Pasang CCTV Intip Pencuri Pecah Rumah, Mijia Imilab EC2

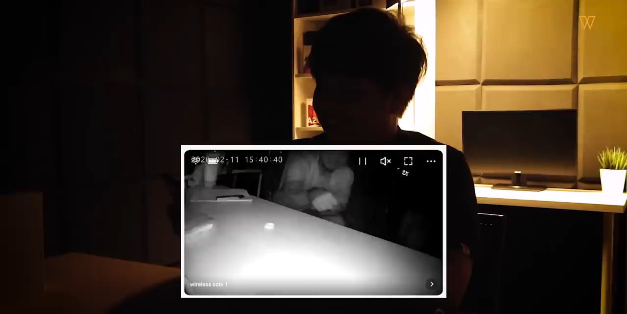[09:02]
Nampak Nampak So korang boleh nampak Footage ni ni lah Okay okay okay Nice nice nice Nice tak Wah tengok ni Tempat ni gelap tau Gelap gila Gelap gila
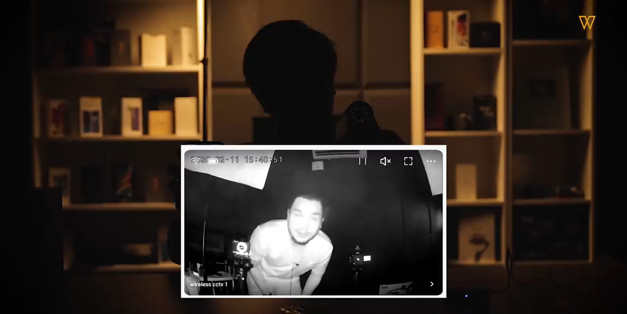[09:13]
So dia pakai infrared lah Yes Oh nice Nice kan Nice Yang paling best je So guys sebelum Kita kena ingat korang Benda ni bukan Continuous